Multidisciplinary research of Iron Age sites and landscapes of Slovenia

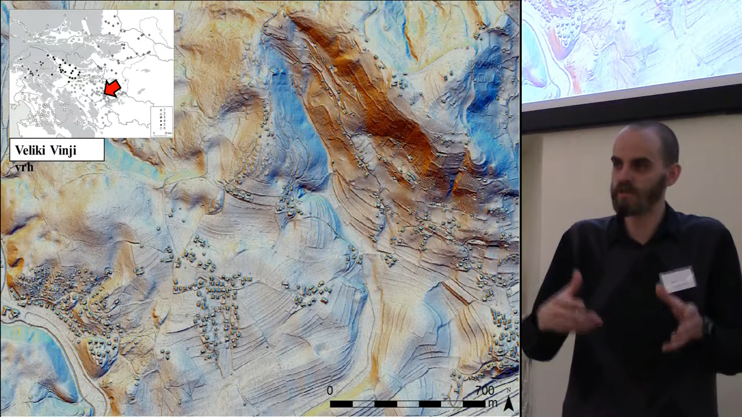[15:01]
In this occasion of Poštela, we think we understand a piece of it. But then when we come to other sites like Veliki Vini Vrch, we see this nearer situation is quite similar to the one as we see on Poštela.
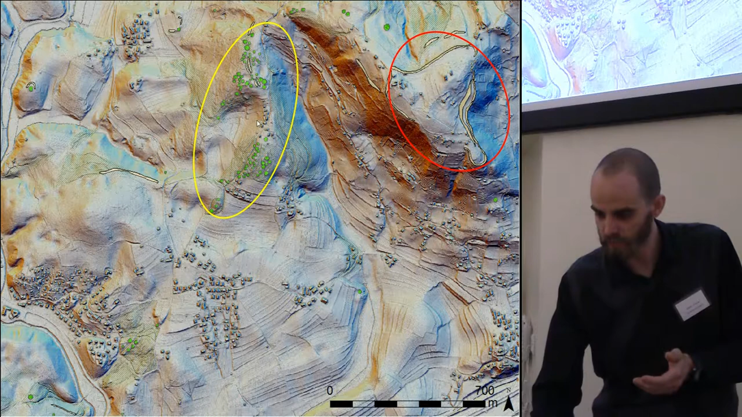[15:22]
We have a hill fort and then we have groups, bigger, smaller groups, processional roads connected to the ritual landscape, burial mounts.
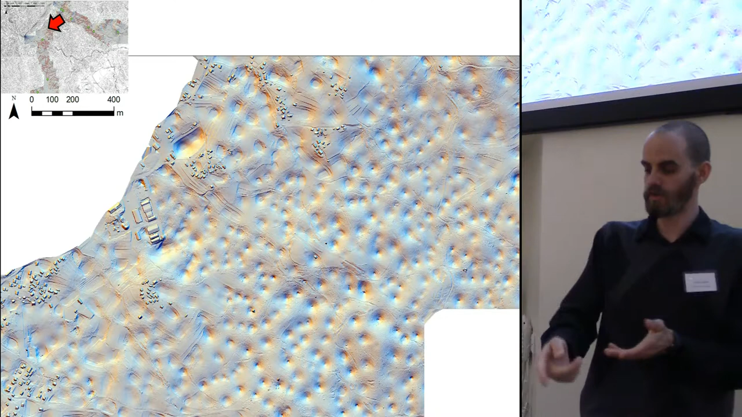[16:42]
It's full of sinkholes, as you can see it now, here on the feature. But we have a lot of hollow ways, a lot of traces showing that people moved through this area.
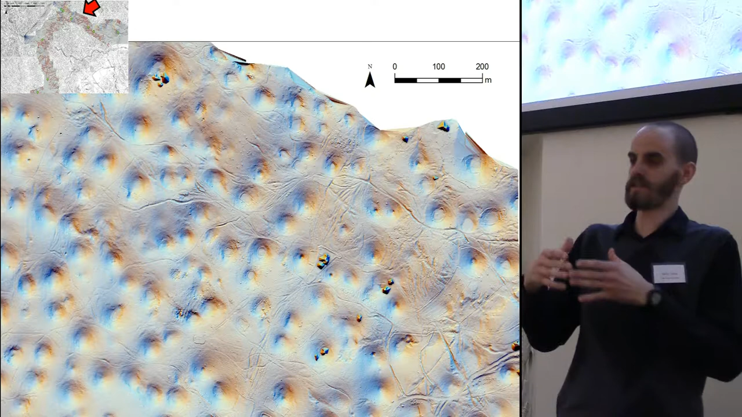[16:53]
I cannot say they moved only in the Iron Age or whatever after that. People are moving through this landscape through ages. But then we come across new things, which occur on some elevated areas. Like these two mounds. I wouldn't dare to say burial mounds.
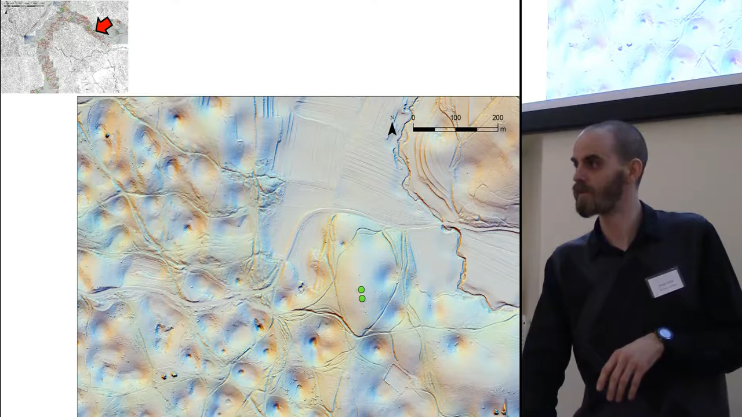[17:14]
As you can see them, it's the most prominent hill, just raising just a little bit above the valleys.
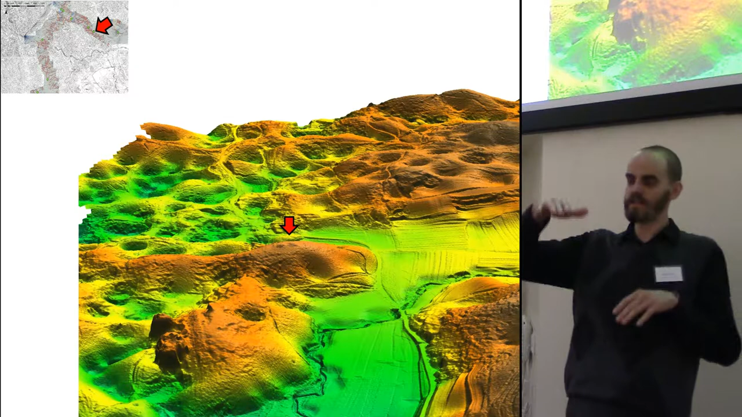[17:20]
And it looks like this is not the only one occasion where that appears. You can see it from other directions.